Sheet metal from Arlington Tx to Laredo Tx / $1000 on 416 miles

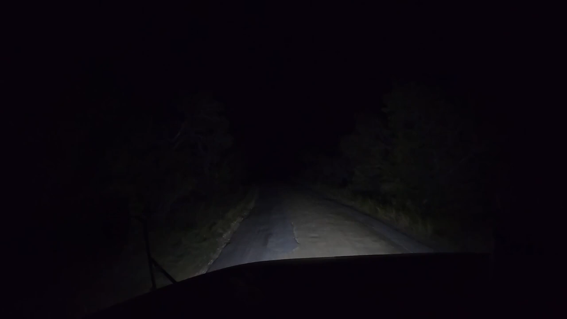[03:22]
Only little downfall To living in The country They don't really maintain The roads Run little mouse Run They don't really Maintain the roads very well Especially this one All road It's junk They patch it And patch it And patch it And patch it But